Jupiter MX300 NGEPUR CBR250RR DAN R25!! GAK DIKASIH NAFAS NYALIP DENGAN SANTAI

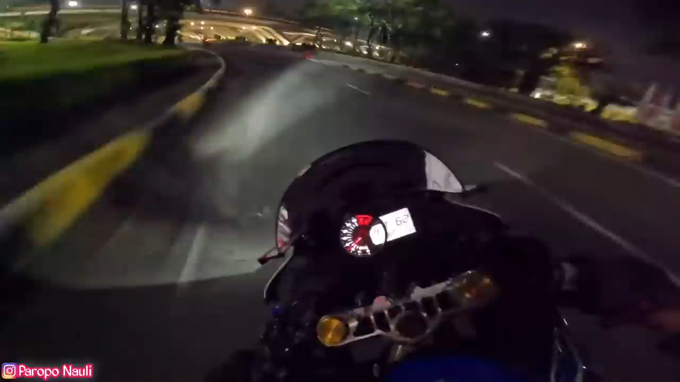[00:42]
Tampaknya di sini ada Hasan di depan. Apakah dia menarik, guys? Kita lihat, guys. Wah, dia menarik nih. Kagak jadi narik dah. Narik-narik dia nih, narik. Mancing-mancing dia, anjir. Aduh, mancing-mancing orang dia buat narik.
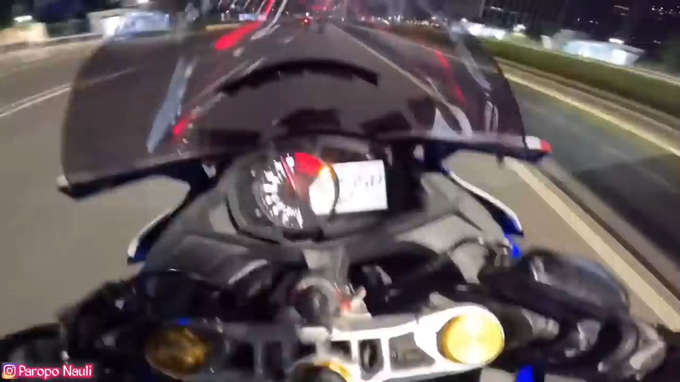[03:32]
Gila, nunduk banget guys mereka. Kita sama MX ngepur aja, guys. MX nya kayaknya udah capek dari bawah, udah kalah MX nya
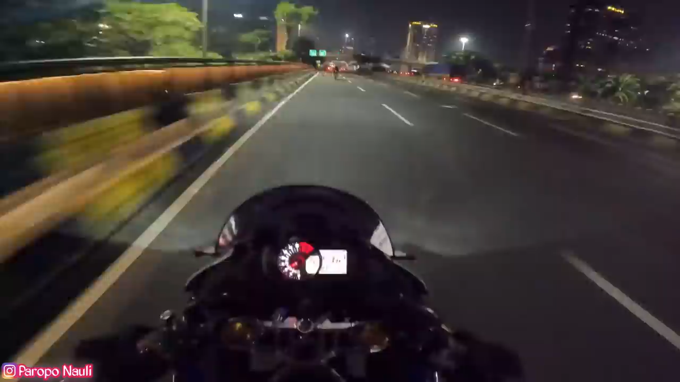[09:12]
Gila tarikannya, guys. Mantap ya. Tarikannya mantap, woi. Ngeri.
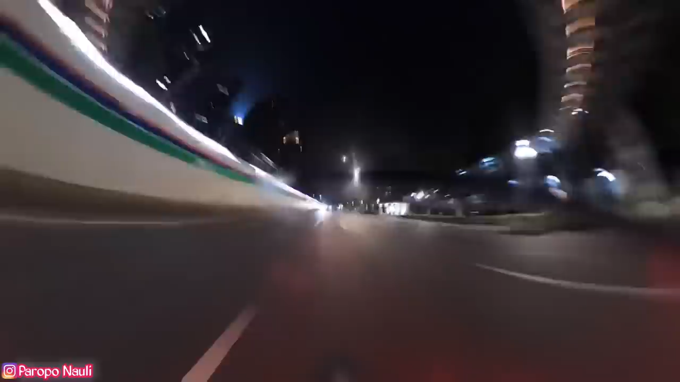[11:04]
masih pada lanjut mereka, guys. Gila. Masih pada lanjut aja mereka loh, ada mobil loh. Gila, guys. Rame. Wah, kasihan sekali si Pana, guys. Kita butut mulu, eh. Kasihan dia, guys. Mungkin kita sekali lagi ya, terakhir lap, terakhir lah ini kayaknya.